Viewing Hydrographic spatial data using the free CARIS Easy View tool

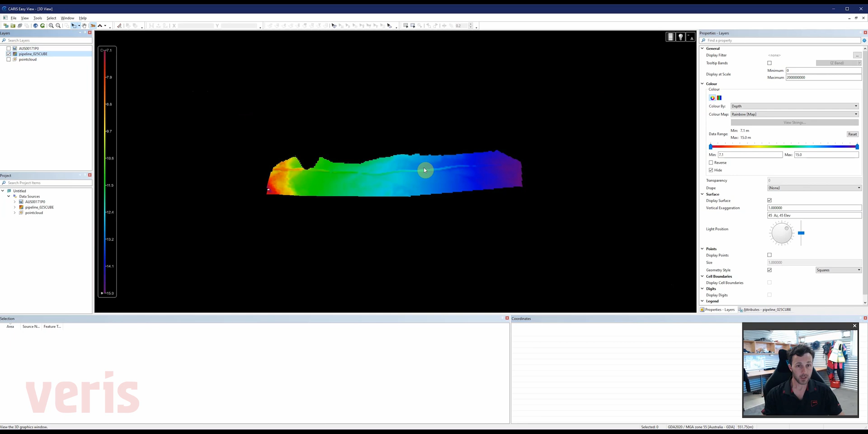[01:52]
So I'd like to look at my pipeline surface again and just by right clicking anywhere with my mouse I can zoom in and look at the surface in in 3D.
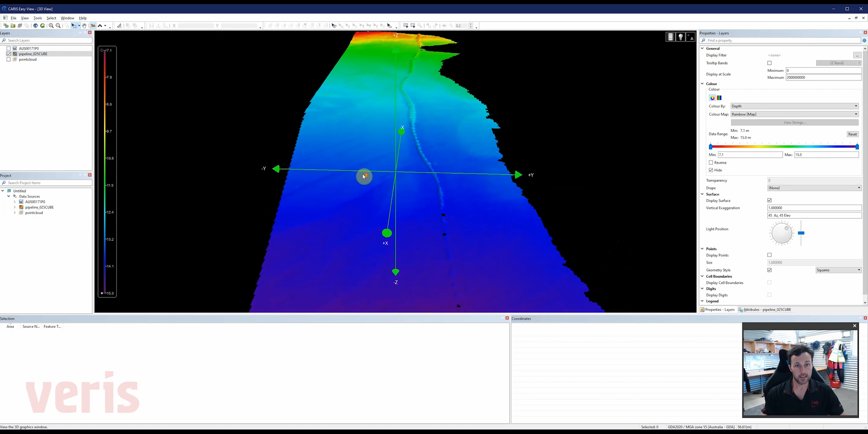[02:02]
Now it's pretty flat through here so to get a bit more detail I can use this elevation option up here in the top right and can put more
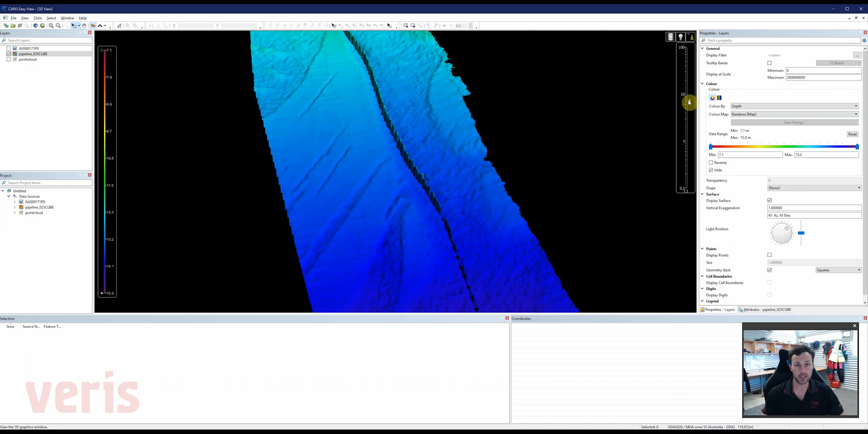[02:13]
exaggeration on the surface to capture a bit more detail and see what's going on.
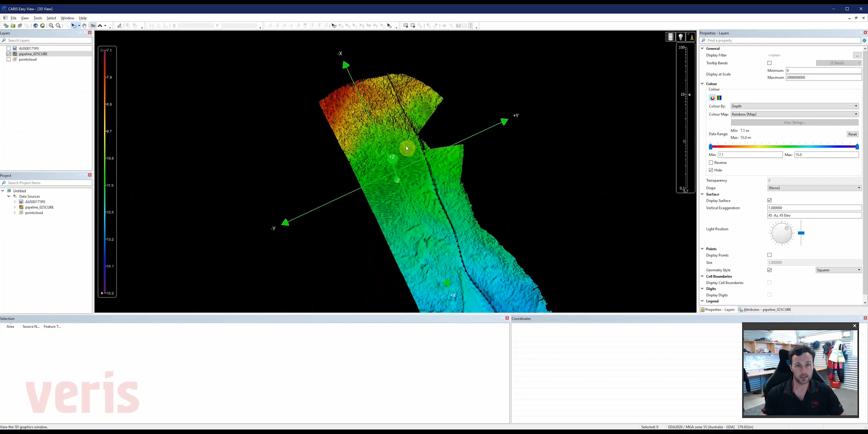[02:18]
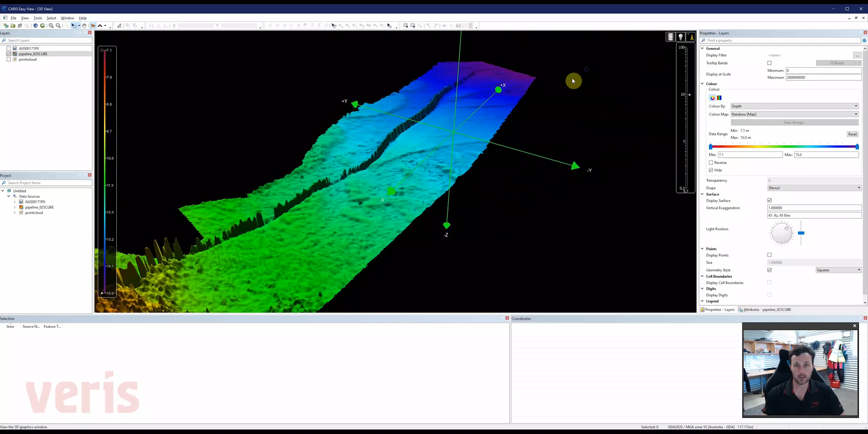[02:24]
Now a gridded surface is just that it's just a gridded collection of points so it's not capturing the full detail that the multi-beam sonar acquires.
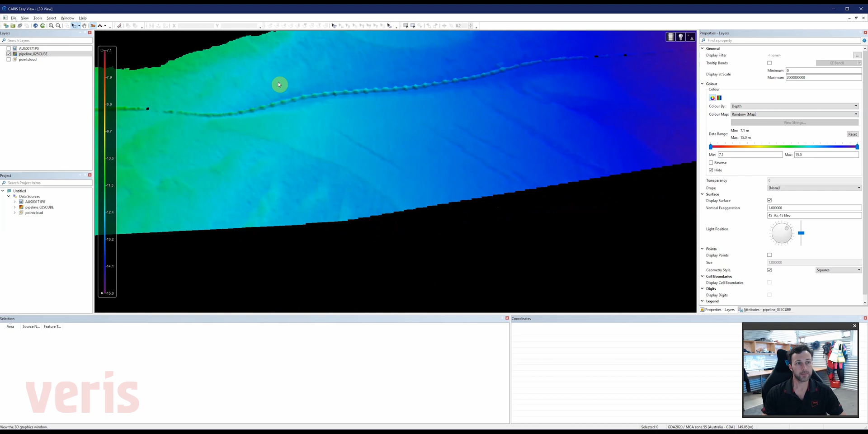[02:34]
So what I've also got here is the point cloud version of the data set so I'm going to turn that on instead
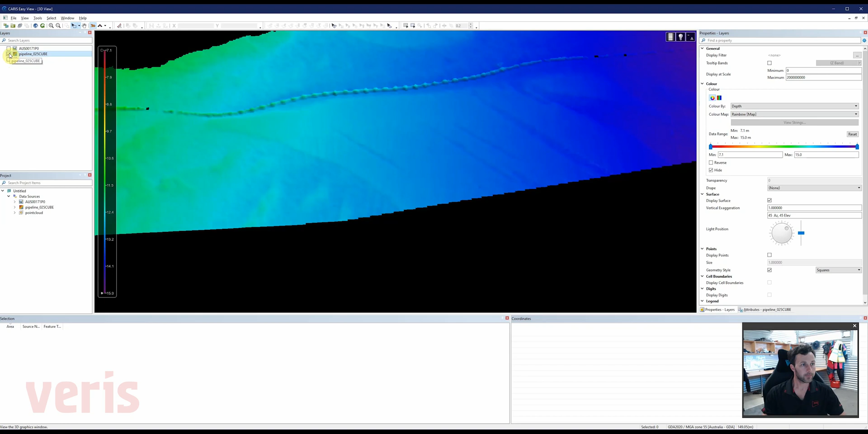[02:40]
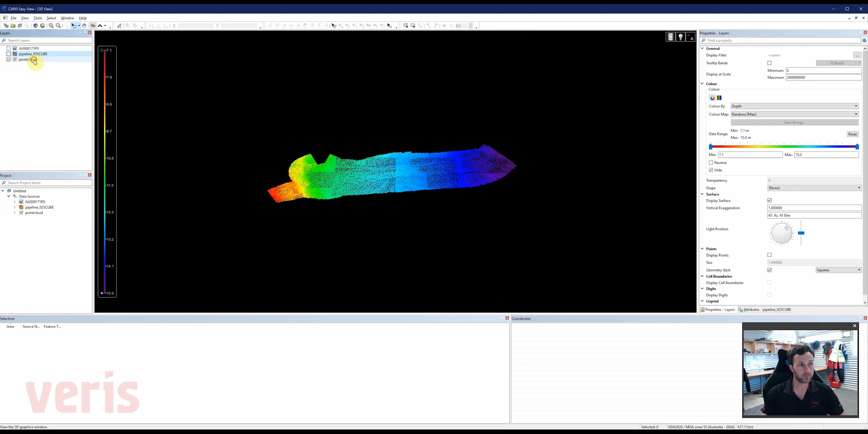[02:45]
and I'll start to zoom in and have a look at this pipeline.
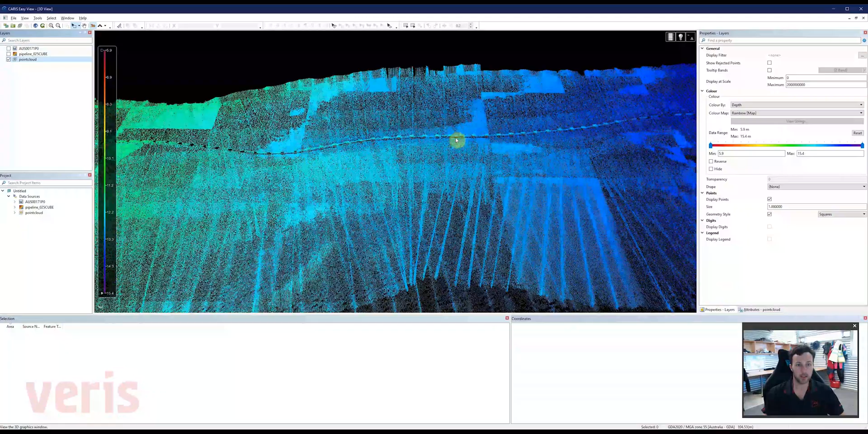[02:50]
So what I can see now is I can see a lot more detail in the individual
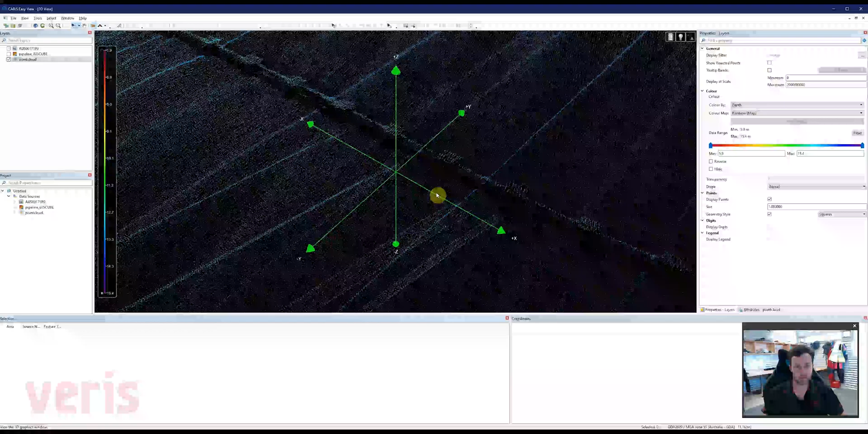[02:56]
blocks that are holding the pipe down and
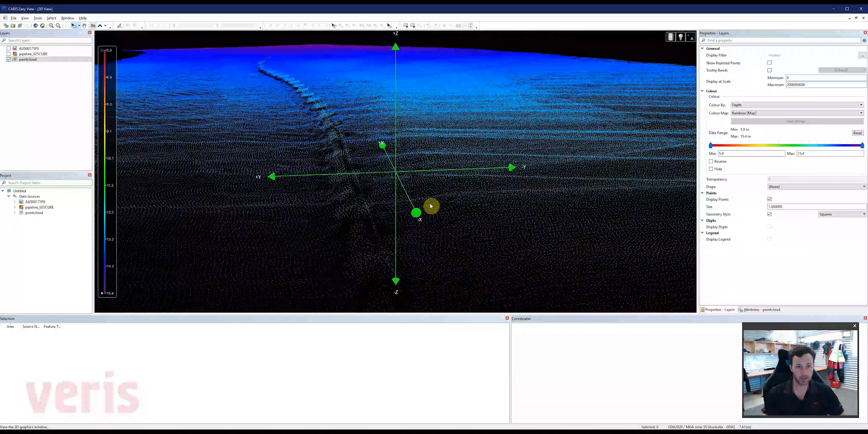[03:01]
just like I can in the 2D view I can draw a box and select
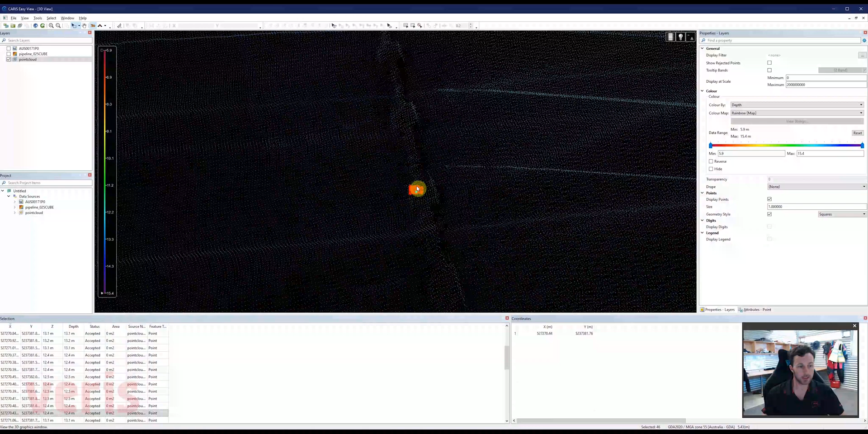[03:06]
points to query their location and their depth.
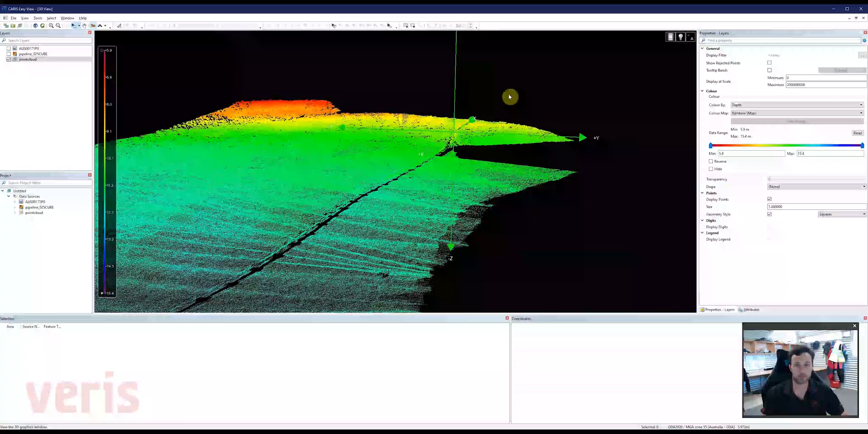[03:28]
you know an AutoCAD drawing you
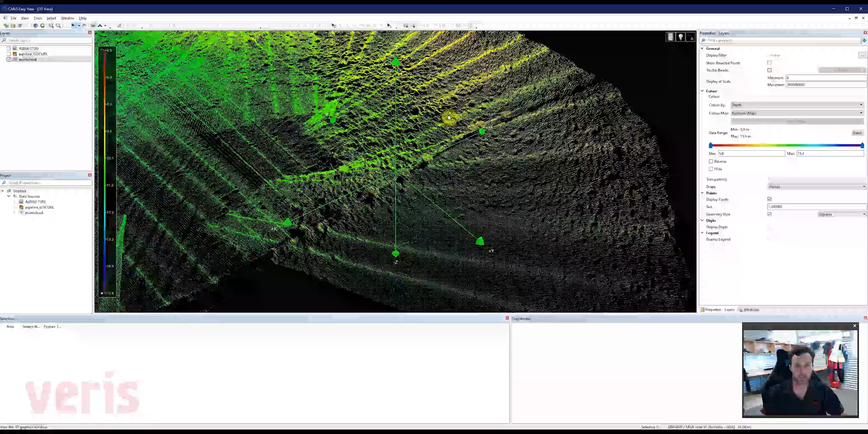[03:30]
can you can see a lot more detail than you would in those 2D products. You can change your colour schemes as well and and also restrict you know what
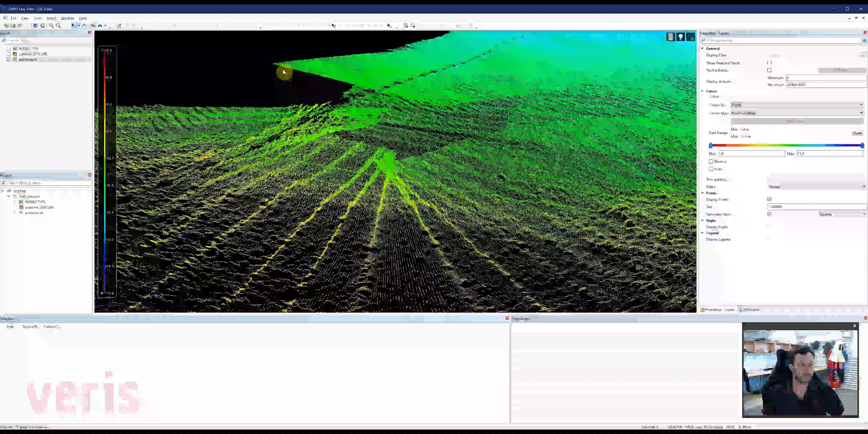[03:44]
depth you're looking at if you're an interest in a particular area but feel free to